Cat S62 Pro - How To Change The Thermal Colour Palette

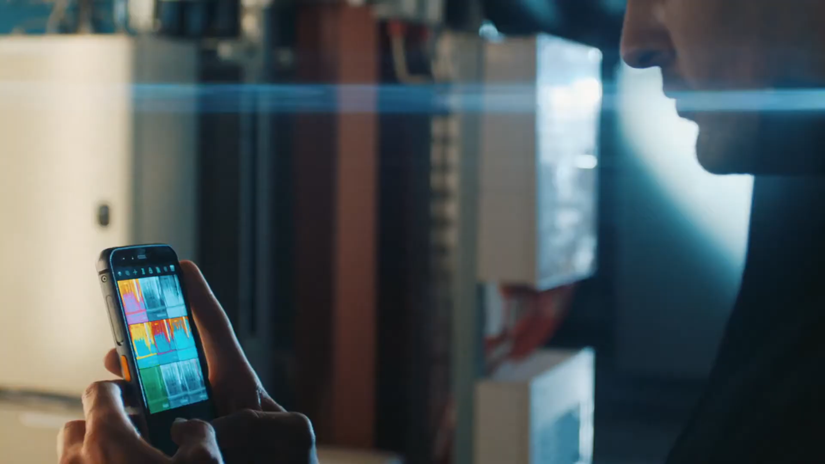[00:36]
Or if you want to see in the dark with low glare, pick night.
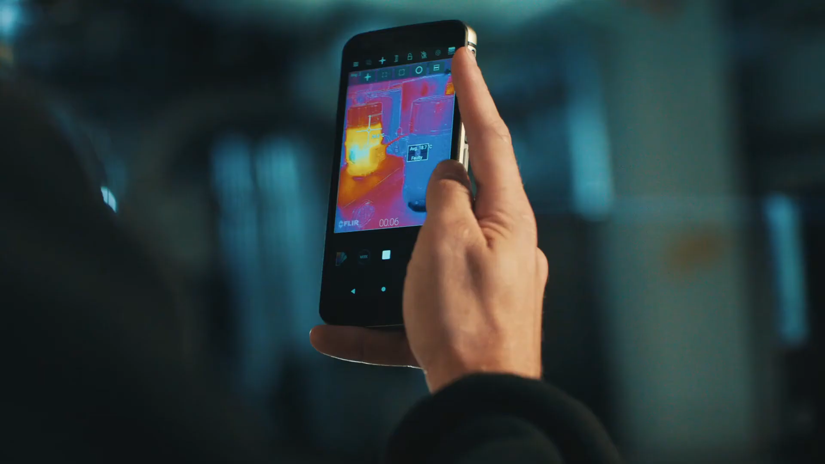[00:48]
Take temperature measurements live from between minus 20 degrees up to 120 degrees, or up to 400 degrees with high temperature mode.
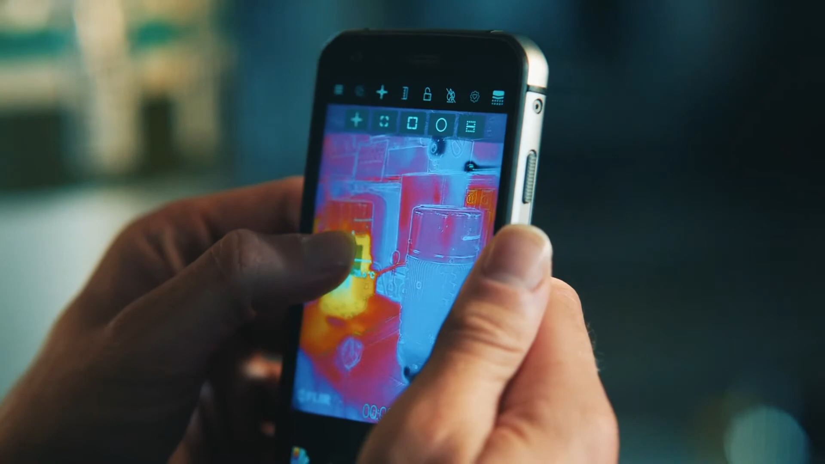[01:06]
You can tap and drag the spot meter to where you need it, and add extra spot meters.
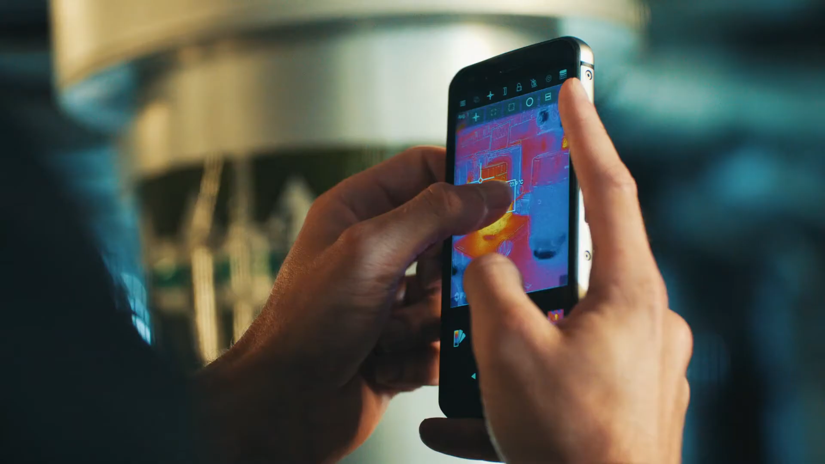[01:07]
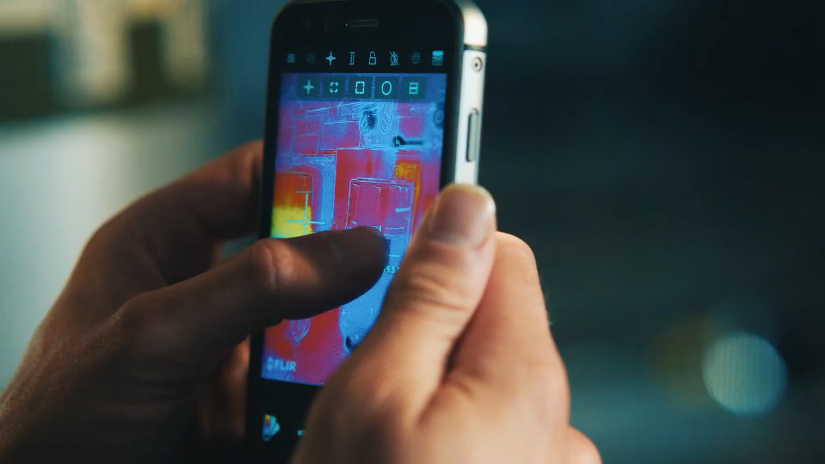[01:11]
To remove them, tap and hold the screen to see a menu and delete one or all.
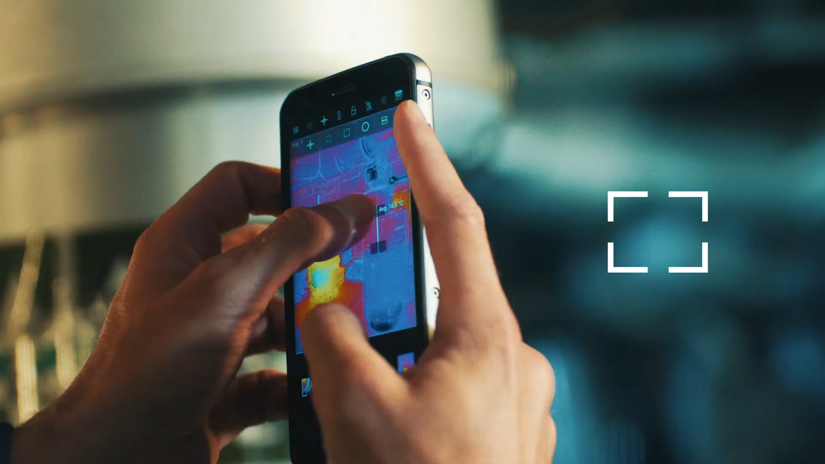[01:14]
Add a scalable region of interest, or select to measure the whole screen.
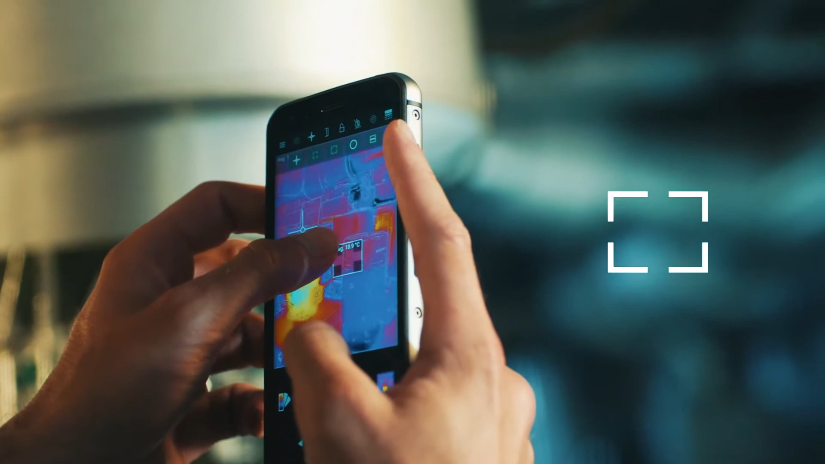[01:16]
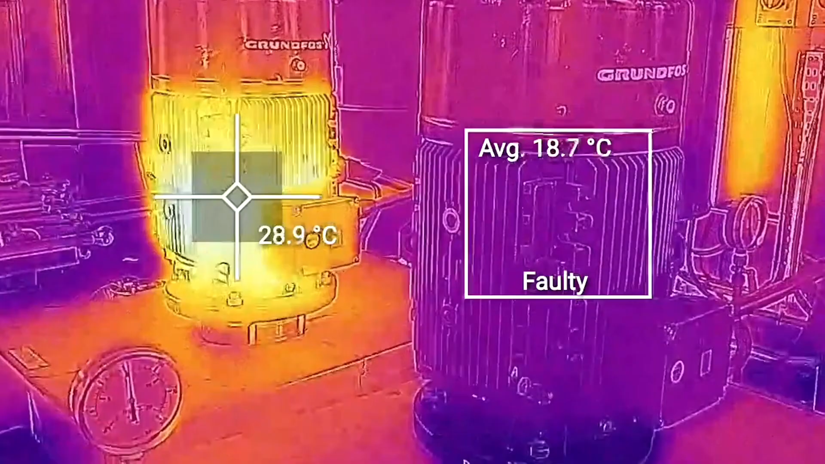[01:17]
On screen: spot 28.9°C
To add minimum or maximum data levels, tap and hold the edges of the box.